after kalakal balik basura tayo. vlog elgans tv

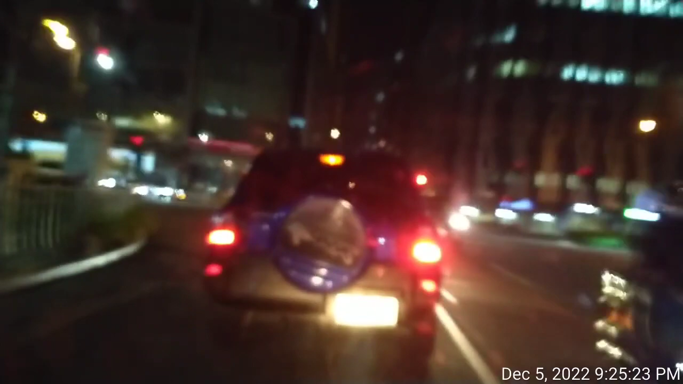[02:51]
Dito yun. Yung sa ilalim na yan, yung stoplight na yan. Sa corner na yan, ayan yan, dyan ako. Dyan ako tumatawi.
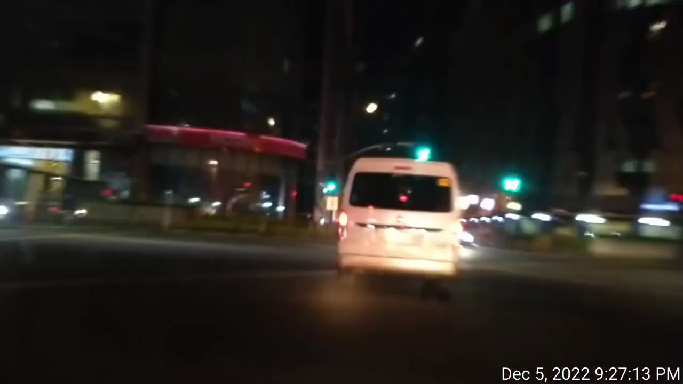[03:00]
At yan, nakatawid na ako ng Ayala Avenue. At ito naman sa De La Rosa, kami ay kakanan. Papuntang face bank. Yow!